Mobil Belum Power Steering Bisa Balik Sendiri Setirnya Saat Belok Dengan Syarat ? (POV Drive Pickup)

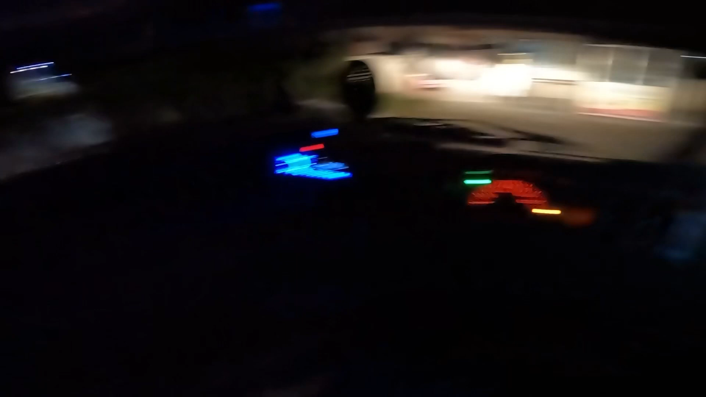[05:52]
Oke, kita tambah gas. Oh, tapi ini gigi satu jadi kurang responsif ya. Ya bisa kembali sendiri, tapi memang responsif kalau tikungannya tidak terlalu tajam sehingga kita bisa belok lebih cepat. Maksudnya lajunya itu agak cepat. Itu enak, bisa kembali sendiri. Kalau ini tadi saya coba kasih tekanan gas karena ya gigi satu belum saya masukkan gigi dua.